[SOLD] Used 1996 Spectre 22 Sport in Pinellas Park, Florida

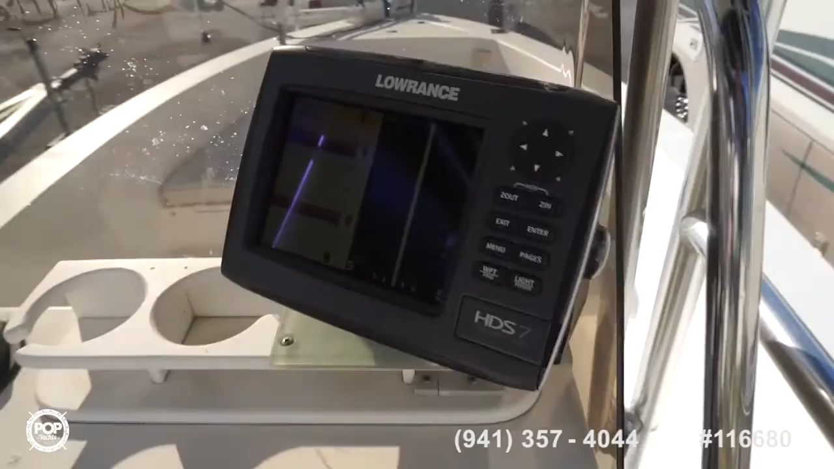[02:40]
gps fish finder all around great unit nice bright screen
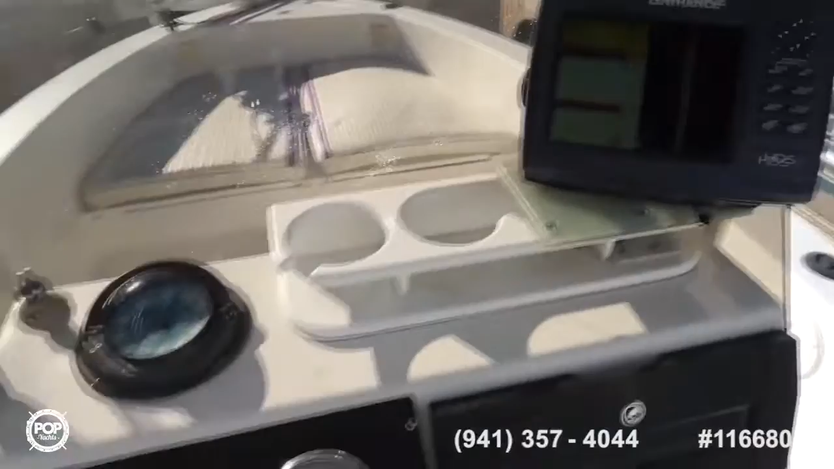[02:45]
really user friendly as well smooth power steering
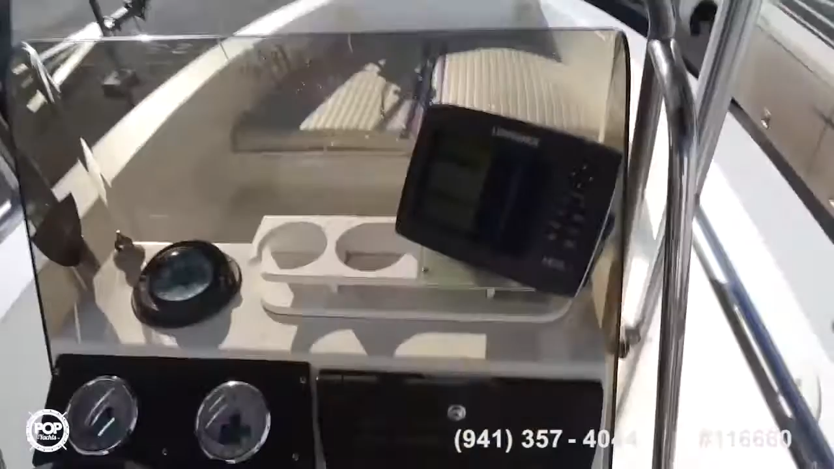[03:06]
into the lowrance and i forgot to mention the gauge info also comes across on the lowrance as